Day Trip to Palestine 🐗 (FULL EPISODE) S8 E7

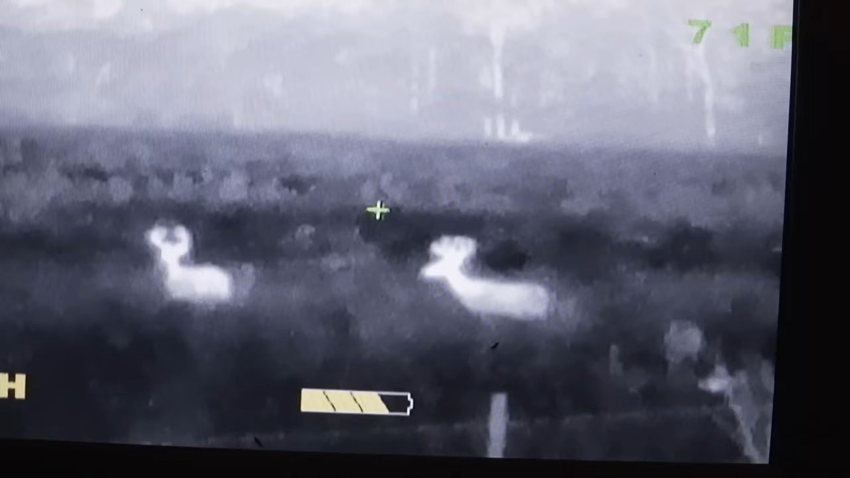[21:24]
It's a couple of deer, Chet.
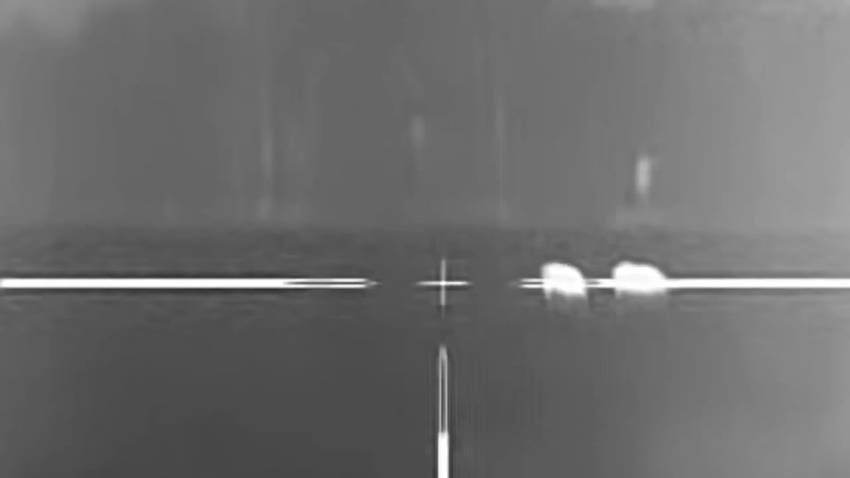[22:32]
Sure enough, as we pace through the dark, we set our sights on the culprits of total farm destruction.
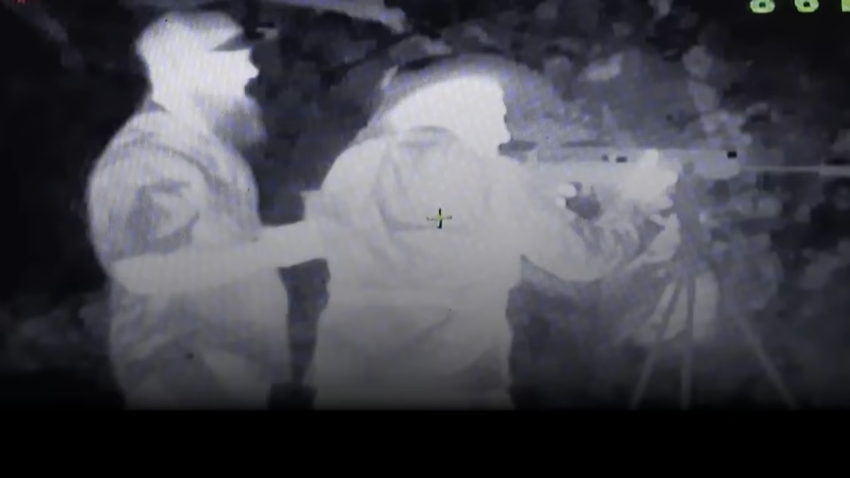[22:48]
You got him. You got him, Chet. You got him, baby.